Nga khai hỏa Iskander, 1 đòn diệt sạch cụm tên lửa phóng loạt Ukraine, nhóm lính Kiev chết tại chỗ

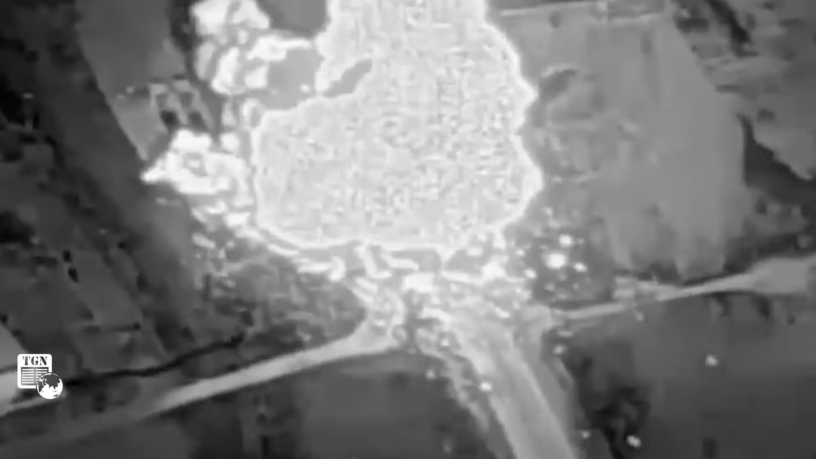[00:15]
đạo Iskander của nước này bắn chúng tổ lái hệ thống tên lửa phóng loạt của lực lượng vũ trang Ukraine ngay tại thành phố Kharkov.
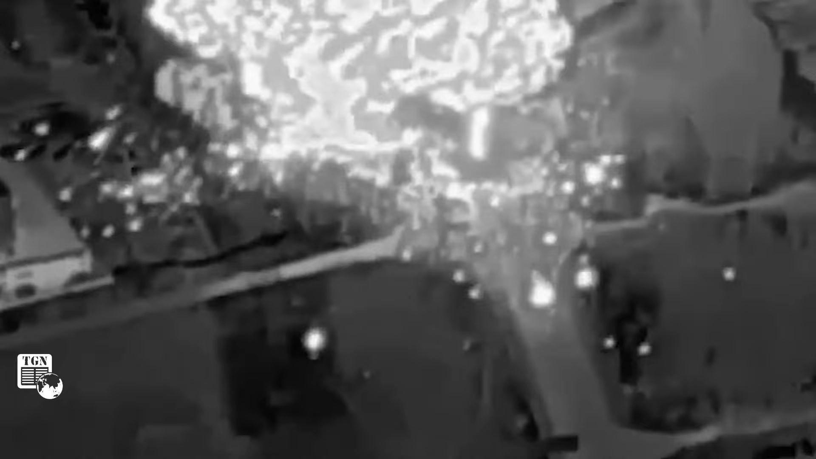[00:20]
Đoạn video được ghi lại từ máy bay không người lái theo dõi chiến trường. Trước đó, trinh sát Nga đã phát hiện một nhóm pháo binh Ukraine ở quận Shevchenko của thành phố Kharkov,
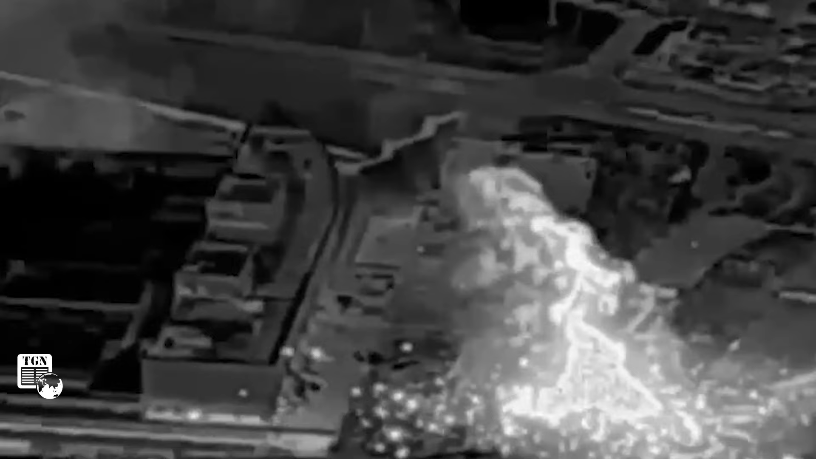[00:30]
gần một trung tâm mua sắm. Cuộc tấn công ngay lập tức được các đơn vị Nga triển khai thực hiện. Đoạn phim cho thấy tên lửa Iskander của Nga đánh chúng
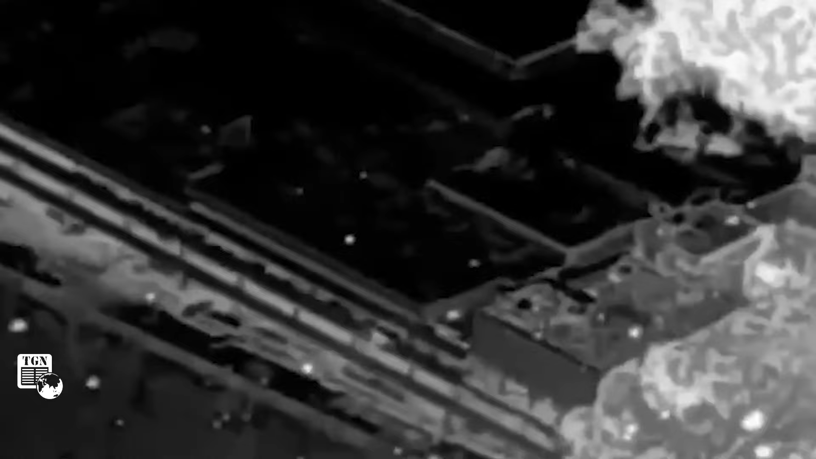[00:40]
vào điểm có hai xe tên lửa phóng loạt và một xe hộ tống đang đỗ của phía Ukraine. Hậu quả của cuộc tấn công là toàn bộ thiết bị của phía Ukraine bị phá hủy hoàn toàn. Toàn bộ kíp lính điều khiển phương tiện cũng tử vong tại chỗ.